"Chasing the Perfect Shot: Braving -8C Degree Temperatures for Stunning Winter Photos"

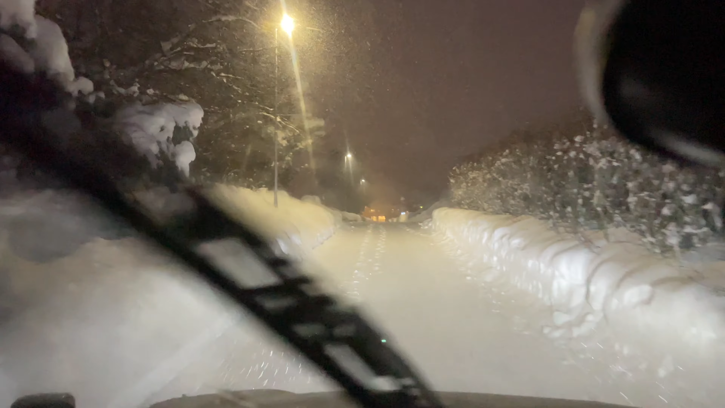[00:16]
Well it's been snowing straight for pretty much three days now so right now I've decided I'm gonna go for a drive up into the mountain range and sleep in the back of the car and hopefully tomorrow get a good amount of photos but I kind of just have to wait and see.